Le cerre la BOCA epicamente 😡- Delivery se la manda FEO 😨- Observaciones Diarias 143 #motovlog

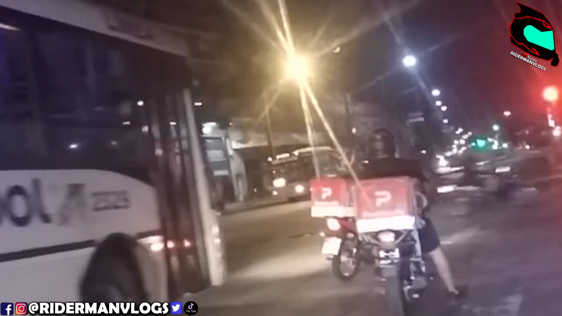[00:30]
¿Qué onda? ¿Qué onda? ¿Qué onda? ¿Qué onda? Los Raiders. Bienvenidos una vez más a una nueva situación diaria. Aquí, ¿quién les habla? Como siempre, el Rayman, bro.
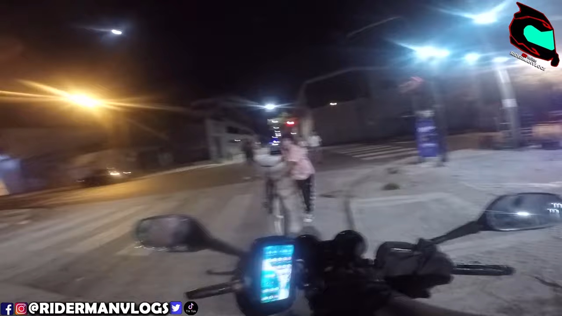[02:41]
Tengo que mandarse. ¿Qué haces, chavo? Hoy es el cumpleaños del tiro Willy. ¿Dete? ¿Lo vas a llevar a debutar? ¡Ah! ¿Está grabando? Sí. Le doy la malteada si está grabando.
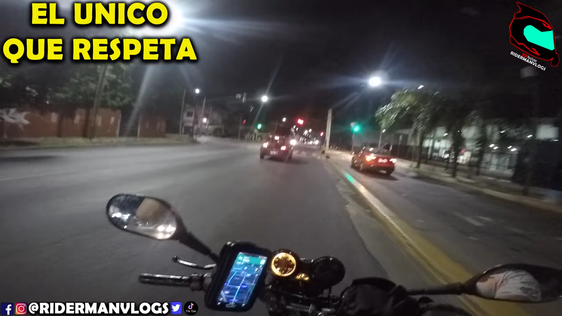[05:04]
¿Qué onda, boludo? ¿No se usa para girar esto? ¿O se usa para seguir derecho? Me siento un boludo esperando en el semáforo.
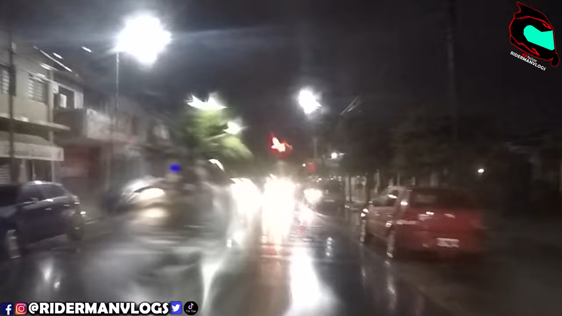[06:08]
Dale, despabilá. La parió en el medio de la calle, viene.
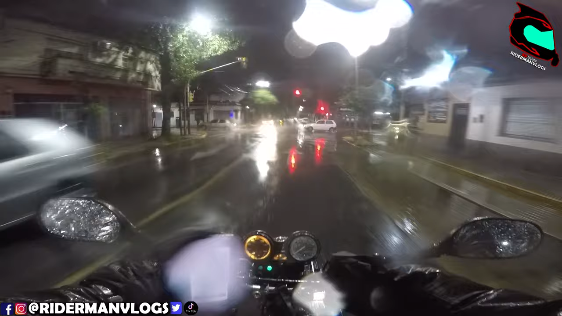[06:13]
Dobla y no se acuerda que se tiene que meter a su carril, pelotudo.
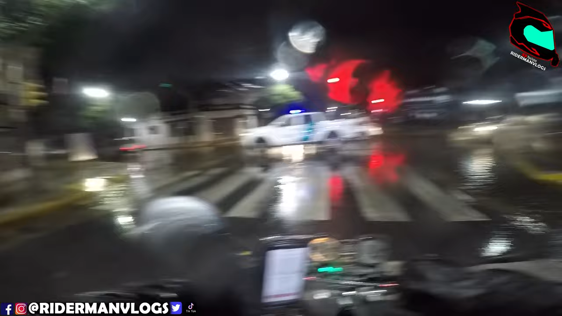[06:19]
Menos mal que le hago señas de luces, boludo, no sé.
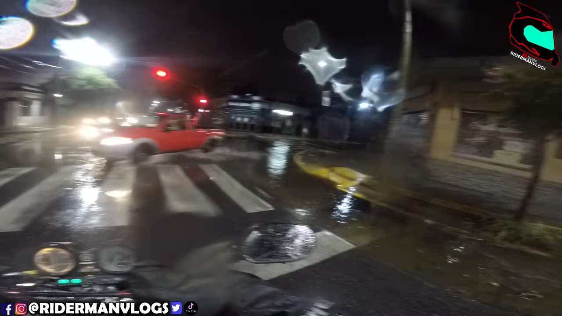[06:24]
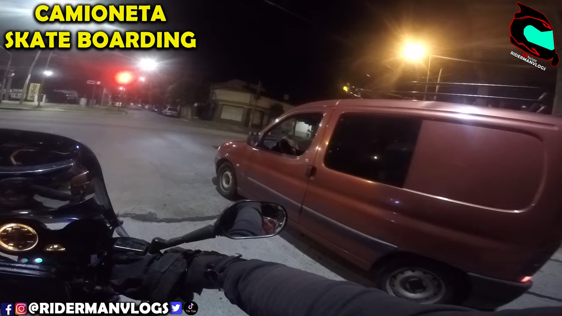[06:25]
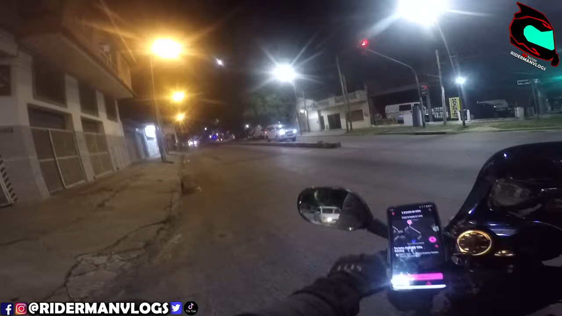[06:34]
Estaba bocada puteada, pero ahora veo el porqué. ¿Qué pasó acá, boludo? Zarpado, boludo.